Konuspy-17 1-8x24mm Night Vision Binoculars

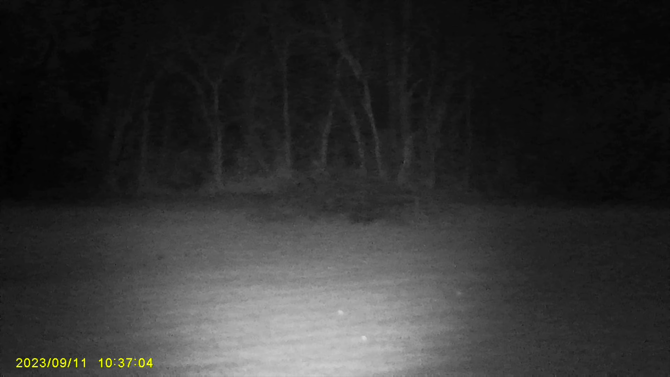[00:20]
It's a good 2-300 yard night vision-capable binocular. So basically at 300 yards, you can see a human, you can determine that he has raised his hand. At 200 yards, you can almost see the fingers.
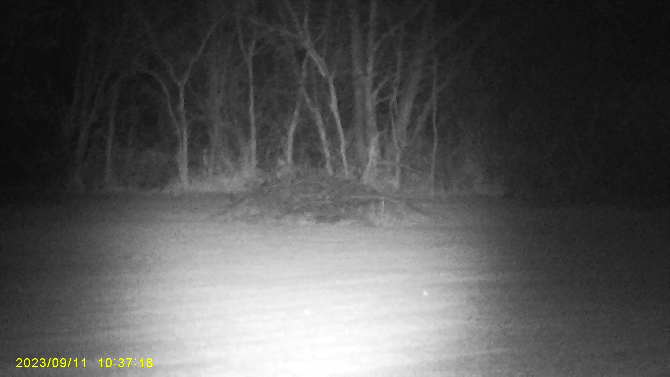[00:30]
At 100 yards, you can count the guy's fingers on his hands. We've done it back in our warehouses.
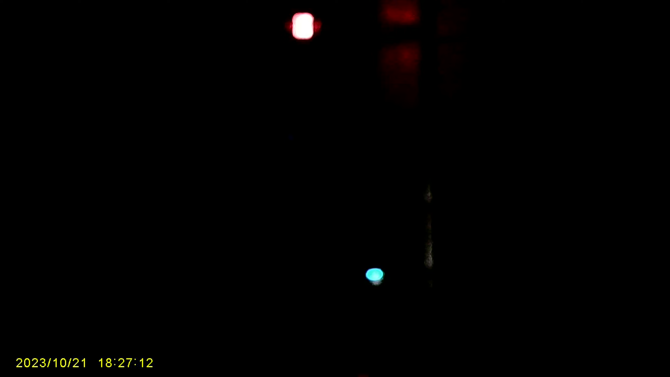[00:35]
The warehouse is roughly 50 yards long. You can see the different levels.
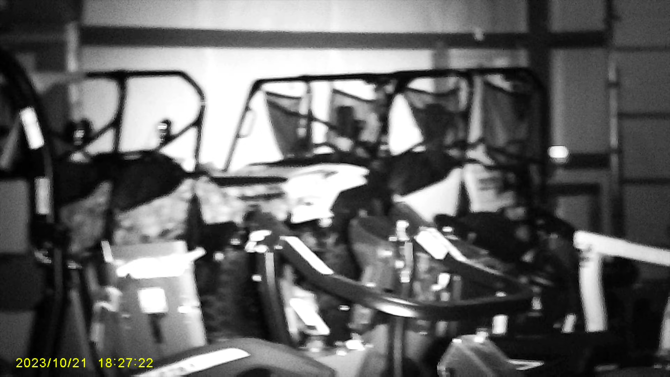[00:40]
It does have an IR illuminator, as you can see as we're increasing it here in the video. But that's basically 50 yards.
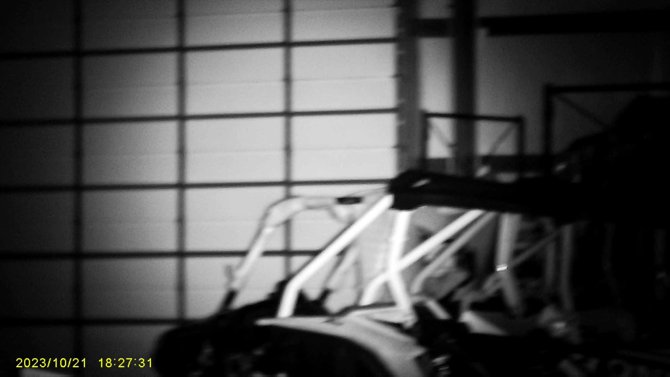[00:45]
You can see our mowers and our Honda ATVs that we have in one of our warehouses. And that's complete black. There's no moonlight.
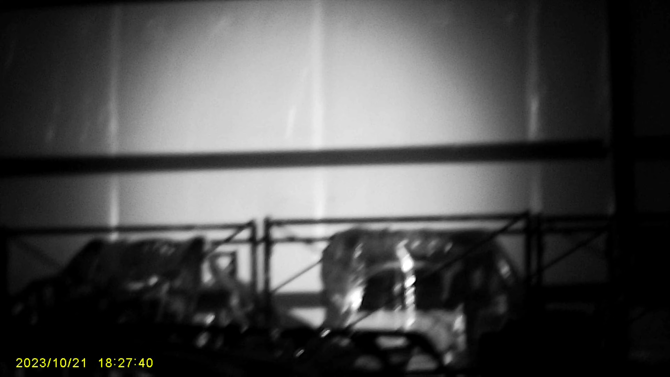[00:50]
There's no nothing on top of that, no ambient light. We're using the IR illuminator that comes with it. The most important thing about this, $119.99, and that's shipped to your house.